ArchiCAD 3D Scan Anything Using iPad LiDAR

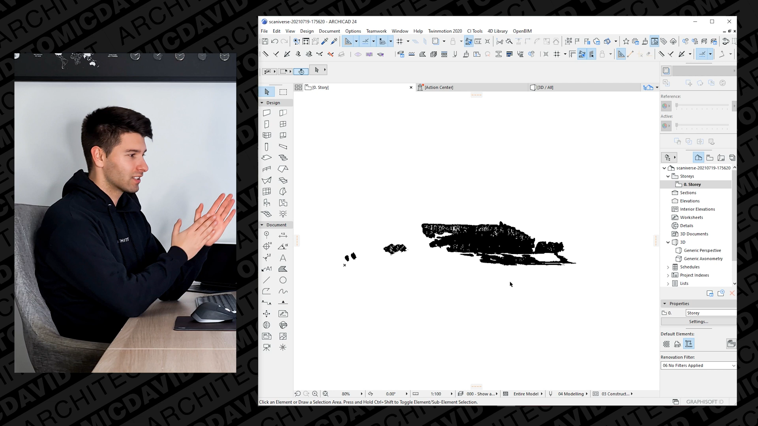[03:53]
so it is not something that we want to be doing all the time unless you want to be ripping your hair out and being bold very very quickly but it does import the 3d mesh and it gives
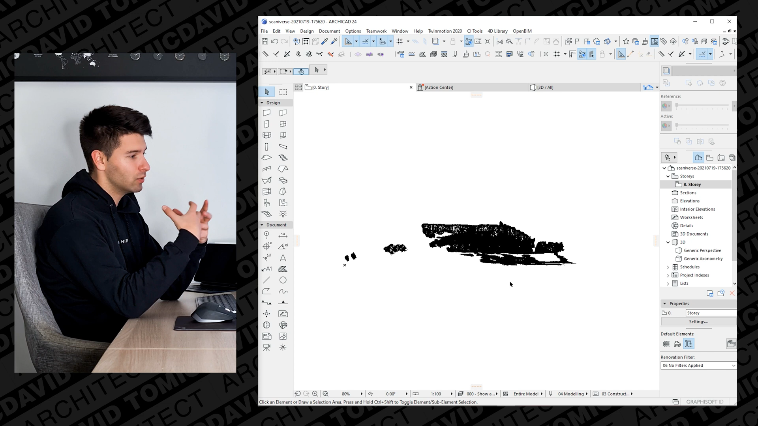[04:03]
you something to work with so what I'm going to do is actually orientate this mesh
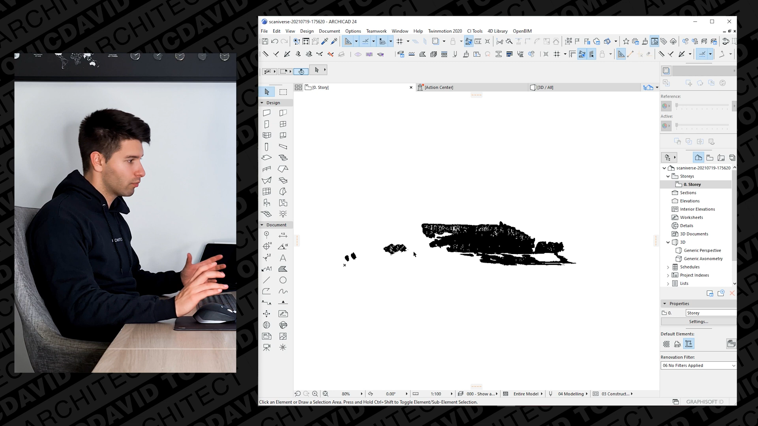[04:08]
properly and move it around as best as I can so I'm just going to simply
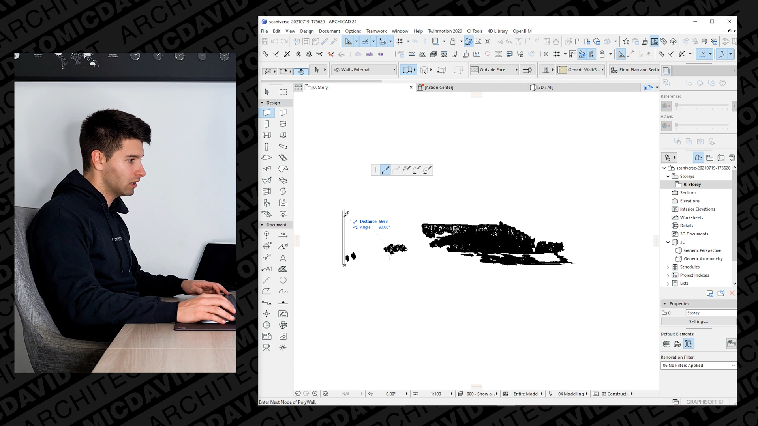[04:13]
draw a quick wall over here so I have my point of reference in 3d to actually orientate this entire site so moving into 3d we'll
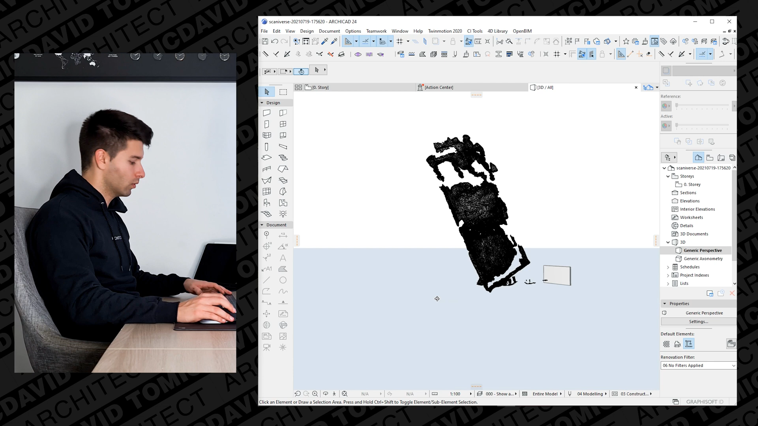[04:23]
see that my wall has been drawn and that scan has come
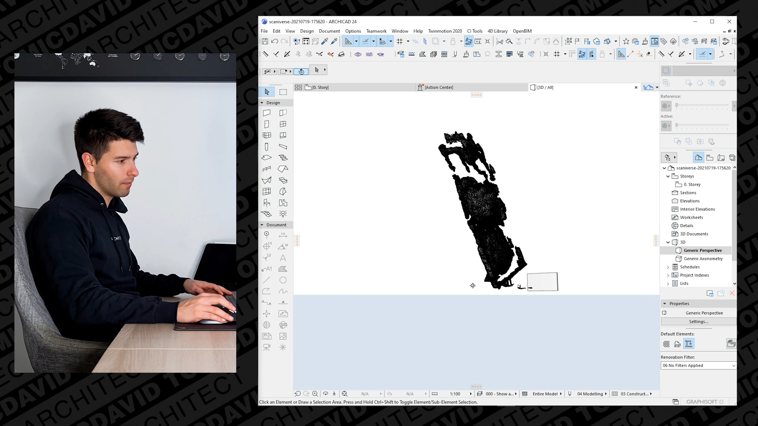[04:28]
in at a very odd angle so that is the back of the block that is the road
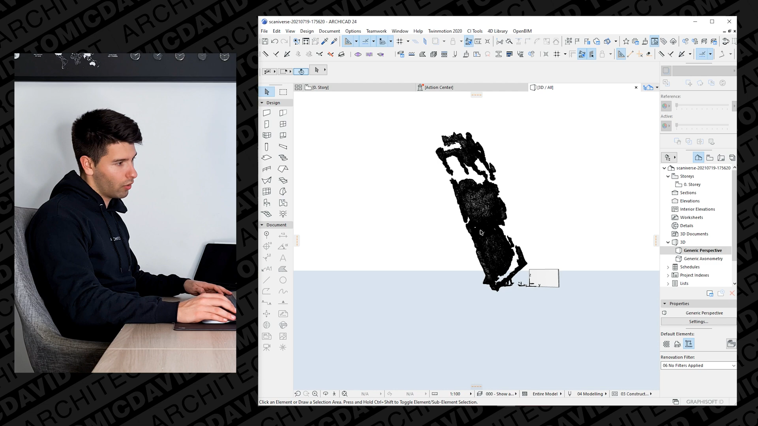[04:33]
up the top that we're speaking of so what we want to really do is find one of these mesh points near the road that I can tell is the curb line that's
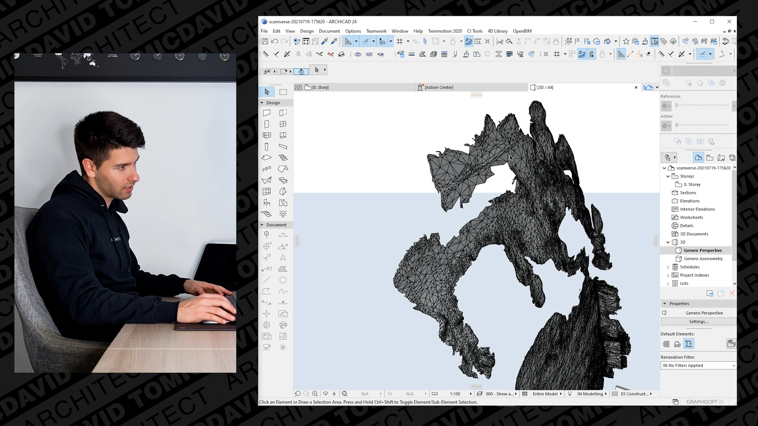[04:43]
the road and that is the footpath so I'm gonna select this mesh in its entirety so let's try grab one of these endpoints here clicking
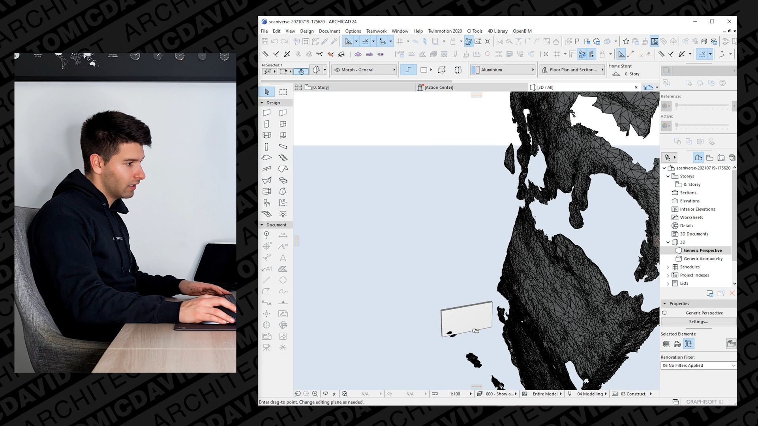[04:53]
on that tool dragging it all the way to the corner of our wall so
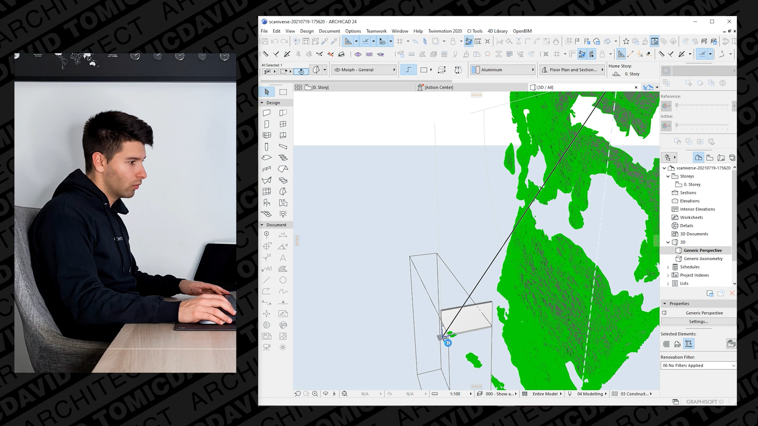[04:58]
we have an optimal position to work from King the command a button
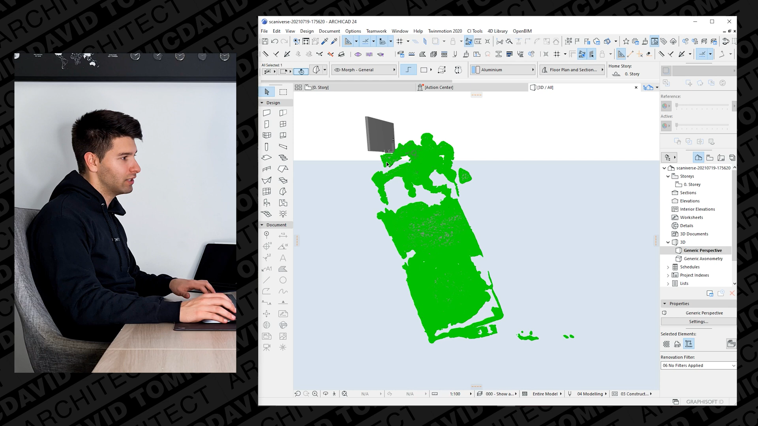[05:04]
to open the orientate tool which allows me to move replicate
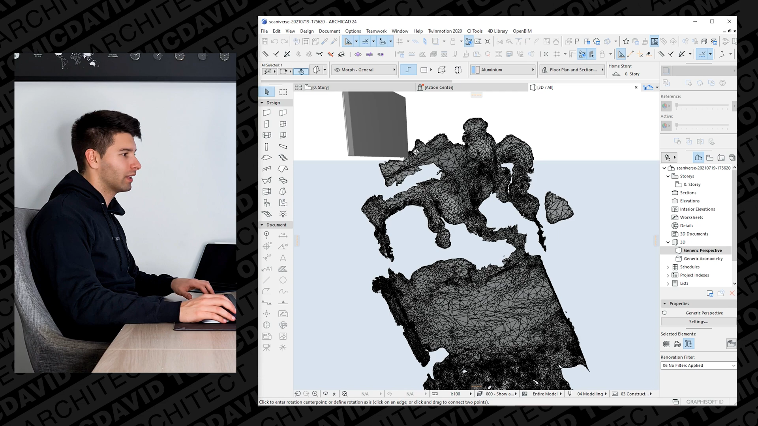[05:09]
and basically do whatever I like with this site mesh
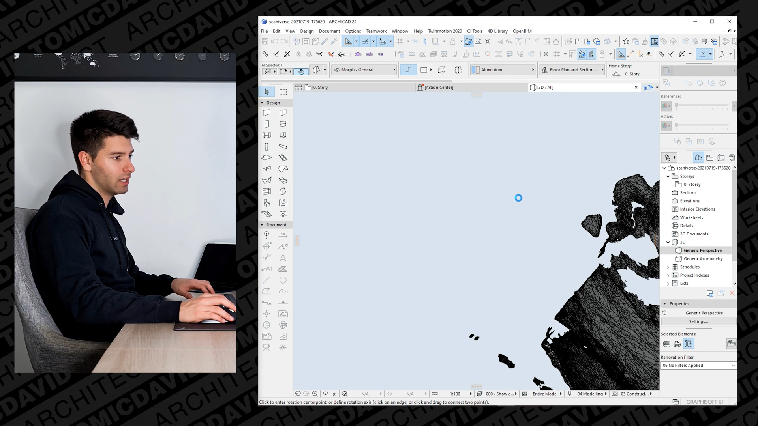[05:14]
now I'm going to scroll around to the back fly to the back as much as I can
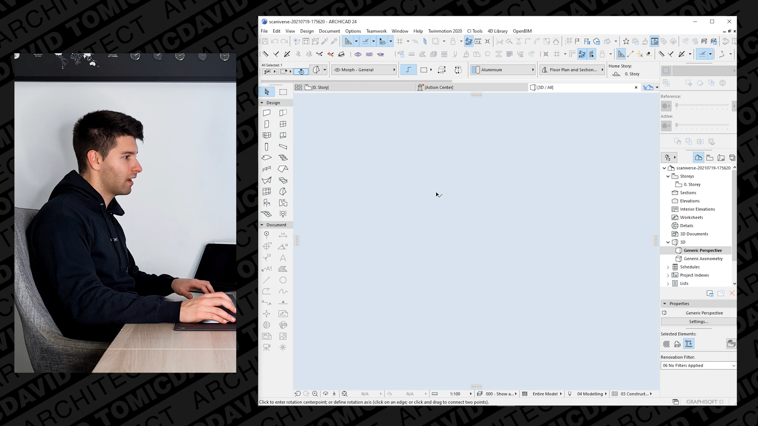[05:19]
select my mesh and select a vertical point on this mesh to basically orientate it so I can select that polygon rotate it directly 90 degrees so I know I have a flat edge to work
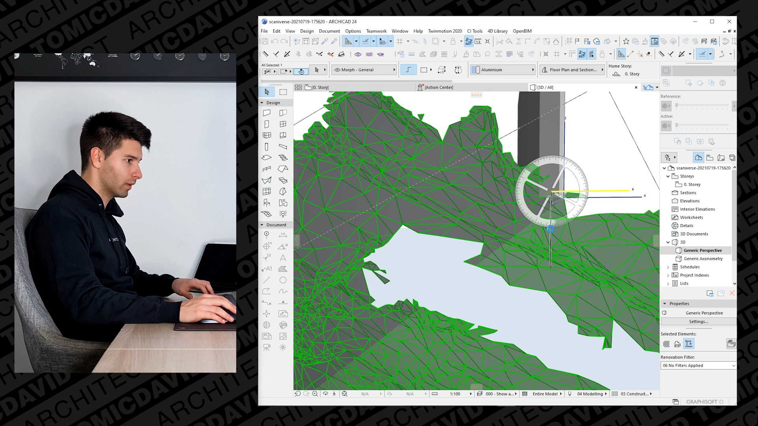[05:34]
with so if I zoom back out I should now be able to see that is